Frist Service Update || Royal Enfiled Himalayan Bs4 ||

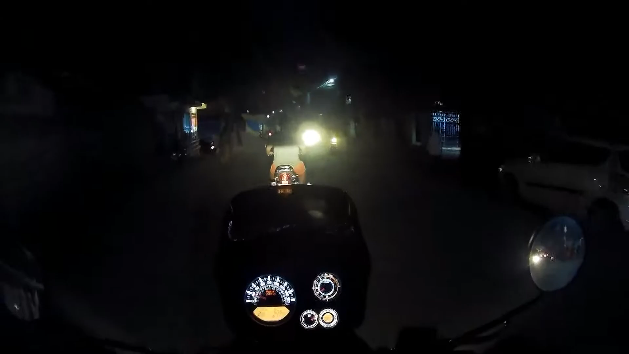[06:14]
It was small It was good for the car It was so small It was not good for the car I took the delivery I have to do permanent registration It will be done I have to do permanent registration For service Now we can plan For some serious stuff Short rides or long rides We can definitely plan now Himalayan is perfect
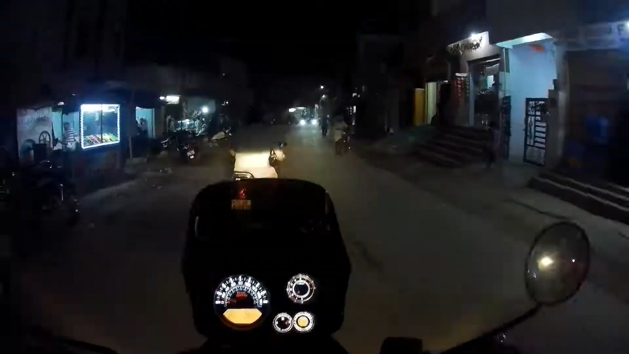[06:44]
For our Indian roads You can see The road is like Here There is a lot of work here It will be icy There is no road weed So we are almost We have to go to home